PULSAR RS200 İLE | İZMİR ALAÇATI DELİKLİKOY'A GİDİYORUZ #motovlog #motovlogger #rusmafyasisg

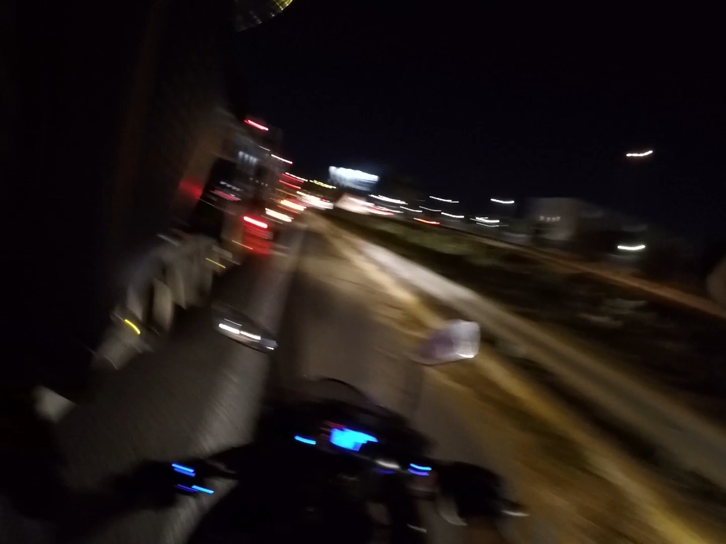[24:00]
Şu anda İzmir'in girişindeyiz arkadaşlar. Ve trafik felaket durumda. Böyle bir trafik yok. Yani karantina alt geçidine gelmiş bulunmaktayız arkadaşlar.